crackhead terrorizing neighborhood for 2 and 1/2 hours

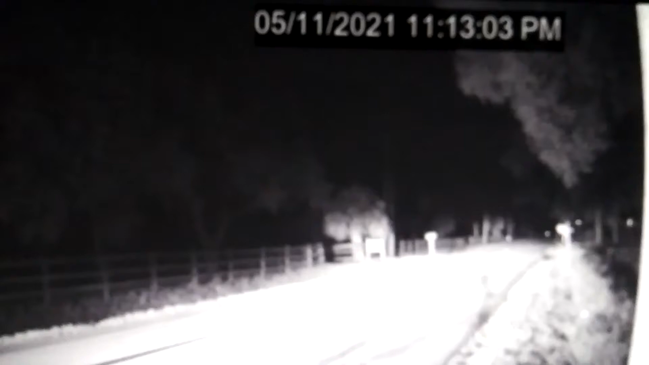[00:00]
There you go. 1113. This piece of crap just came in here. Right there. It is a four door car.
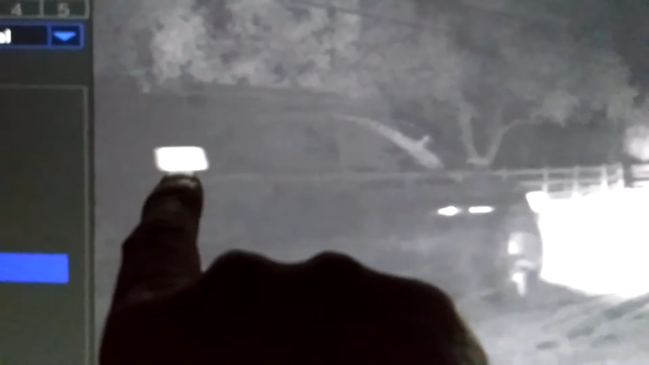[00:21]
And in the back window, back side window on the passenger side,
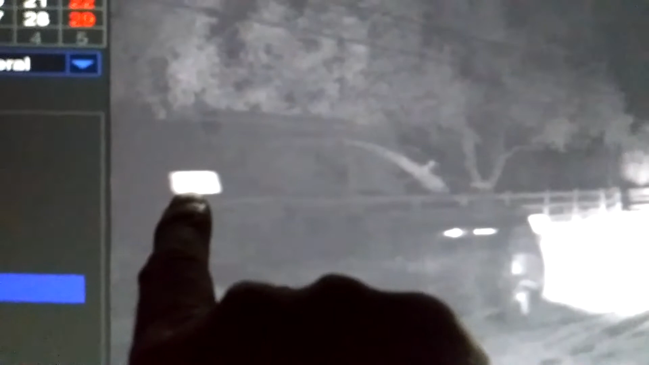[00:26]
back window on the passenger side door is a rectangular shape sticker.
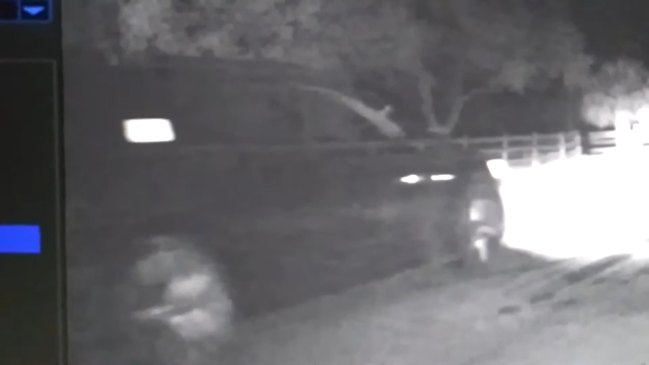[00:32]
As you can see right there, just come in here doing a burnout between my neighbor's house and mine and the neighbor on the other side of me.